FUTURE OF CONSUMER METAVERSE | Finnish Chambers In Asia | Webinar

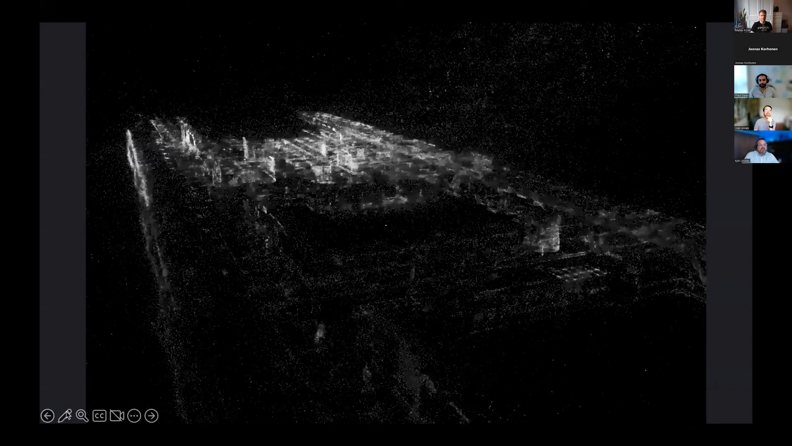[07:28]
So there's lots of small dots that the machine will then recognize where you are.
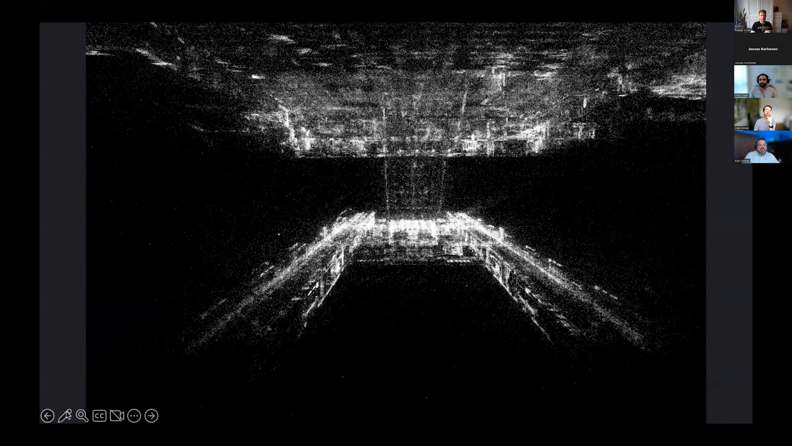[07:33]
So basically, this is a map from Central Railway Station from Finland and also the metro underground.
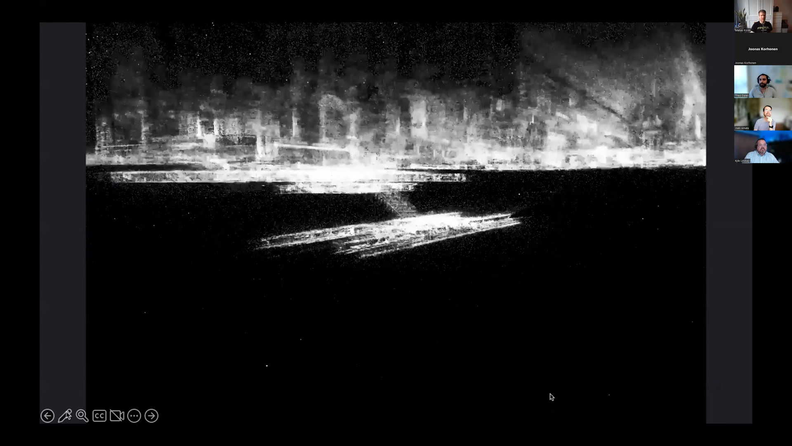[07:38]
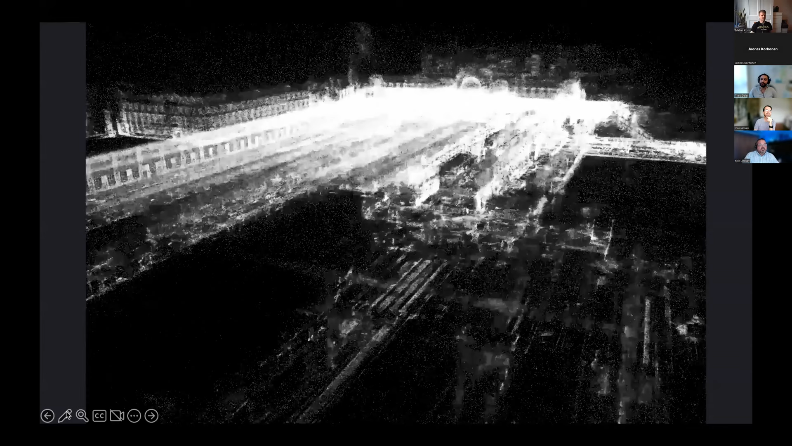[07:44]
And the idea is that you have like hundreds of thousands of pictures from this environment. Once you take one picture with your mobile phone, tablet or AR glasses,
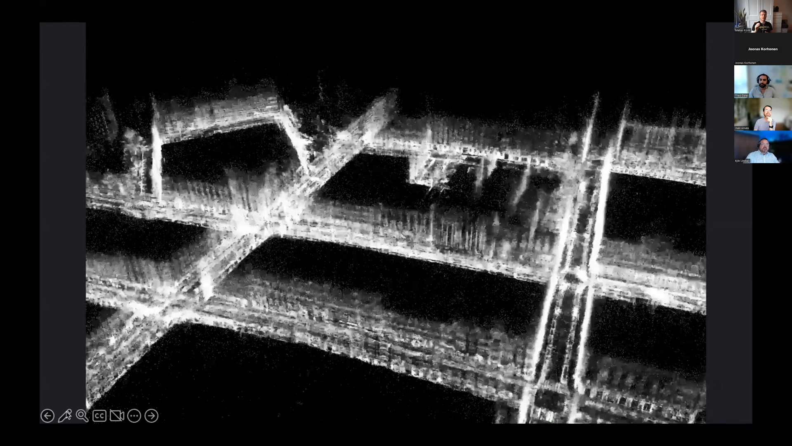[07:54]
it will compare that one picture to hundreds of thousands of pictures.
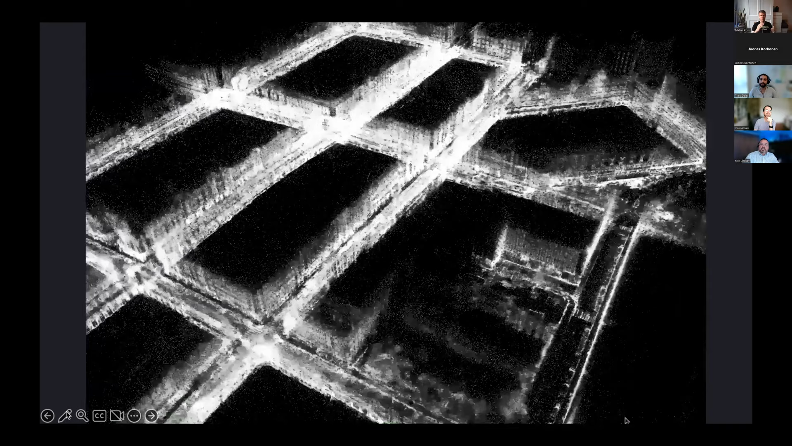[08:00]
And then as an output from that, you will get the exact location and rotation of the device. This map can be used for AR, gaming, navigation, or also like in the future, robots and cars will use the same map. So the idea is that you have like one map, but several use cases.
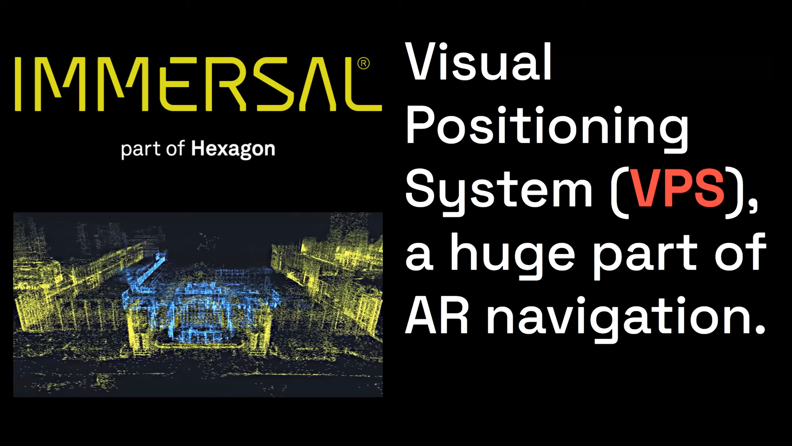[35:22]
it recognizes physical details of digitally scanned real world locations through your mobile devices camera um yes matthias was talking about how this works i won't go on too much more about that but it's super duper handy um one of our own examples of us doing this